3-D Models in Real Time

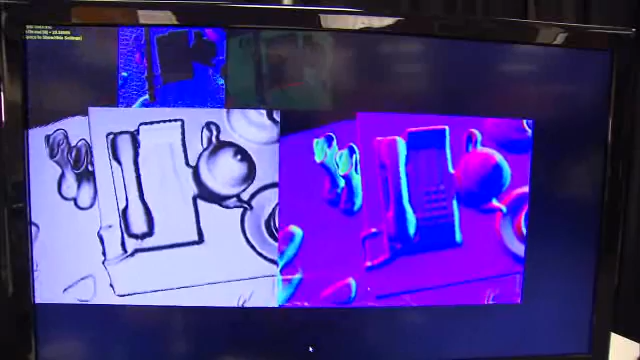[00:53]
So for example, if I move up close to the keys on the phone, you can actually start to see that detail on the 3D model behind us.
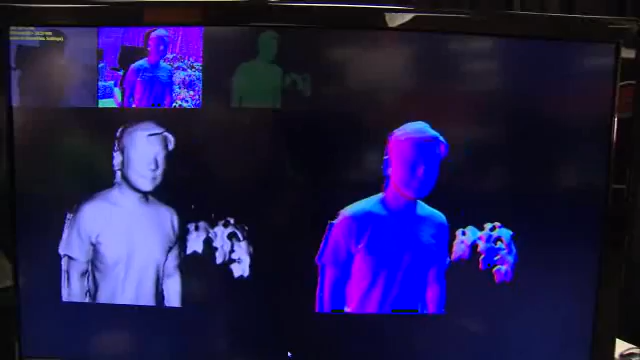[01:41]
And we can actually see that we can capture details such as smile or facial expressions right down to the wrinkles on his shirt.
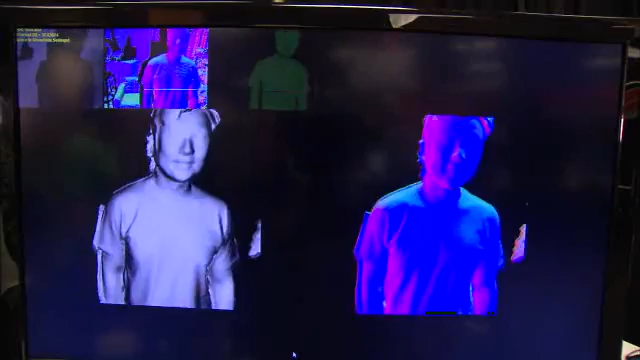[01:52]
So we're really excited about the possibilities that this technology enables. One might be new types of gaming scenarios where you can scan in physical objects and have them within the digital game.